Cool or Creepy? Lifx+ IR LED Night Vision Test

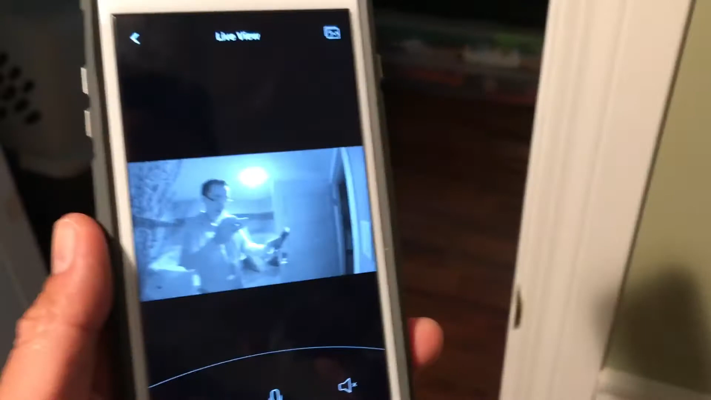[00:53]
I initially thought that just covering up the little red dots would suffice, but apparently the Omni illuminates IR through everything that isn't silver right around the camera lens, so I, again, had to cover most of it up.
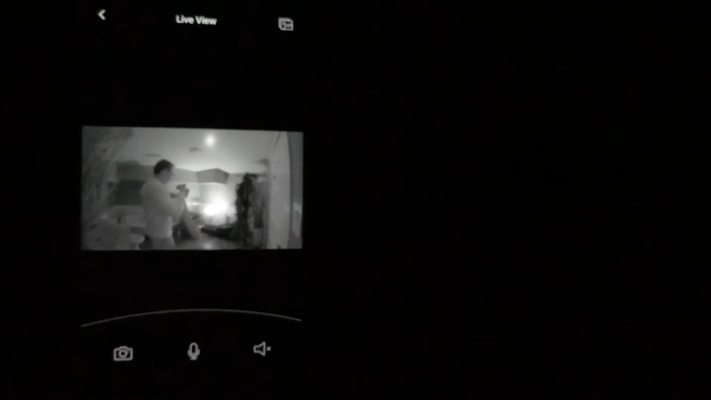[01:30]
though the Omni could see stuff that I couldn't see.
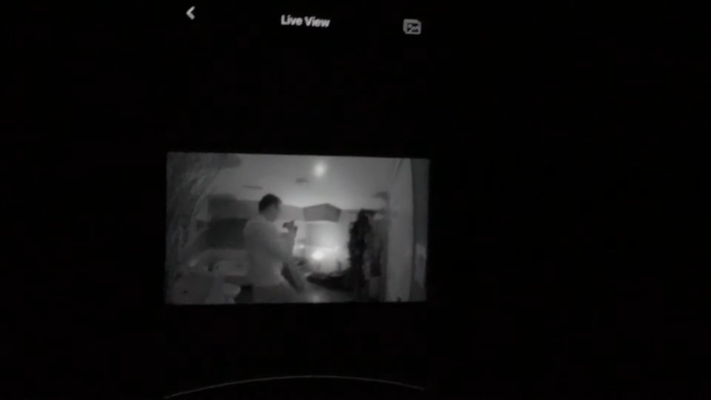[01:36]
So that was actually kind of, it was really, in a way, it was really spooky, because, well, like, there's this light,
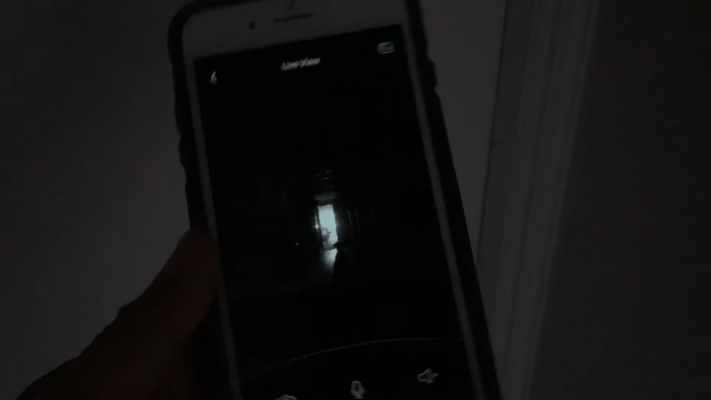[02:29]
And the moment I found an iPhone with an Omni app, I was able to generally see what was going on in the back room. I can kind of see Monty's shadow. Now, this wasn't surprising to me, but what was surprising to me was the range.
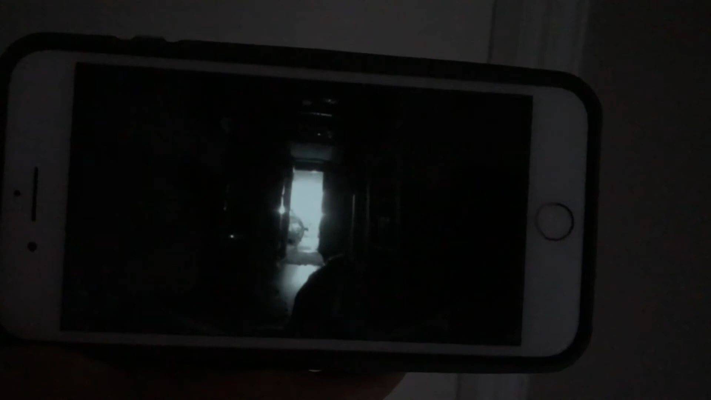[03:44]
And even in that kind of dead spot between, there was about six feet between the end of the reflection and the Omni, when I was walking in front of it, the video was still able to capture me.